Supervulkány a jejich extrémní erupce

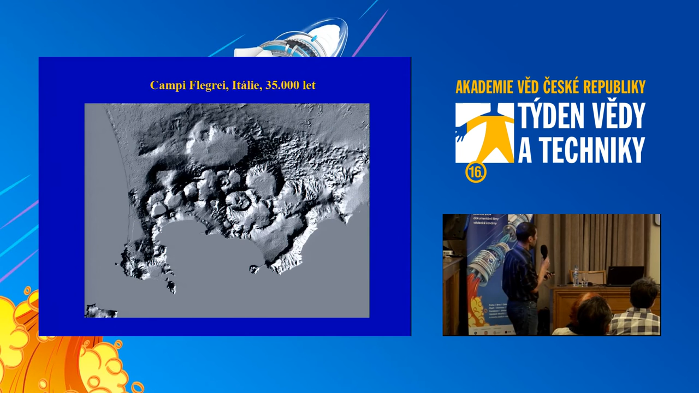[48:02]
kterýž to je, jestli se nemýlím, jak je to tenhle ten malinkatý tadyhle a ten vznikl z ničeho najednou v roce 1539 a vidíte,